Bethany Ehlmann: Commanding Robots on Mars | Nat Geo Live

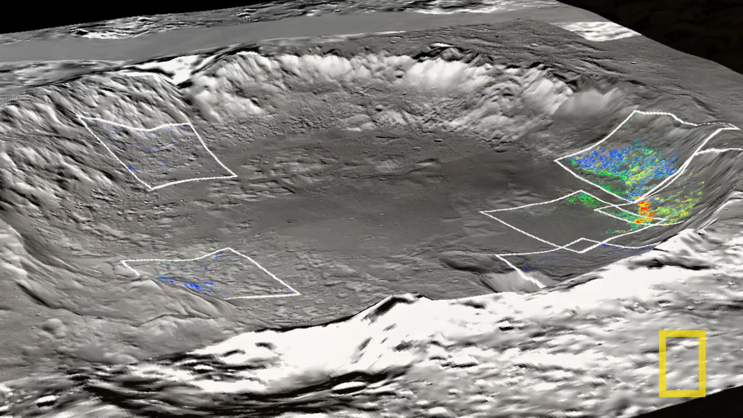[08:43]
And finally, you may have seen pictures like this before. This is from the Meridiani site, where the Opportunity rover landed in 2004.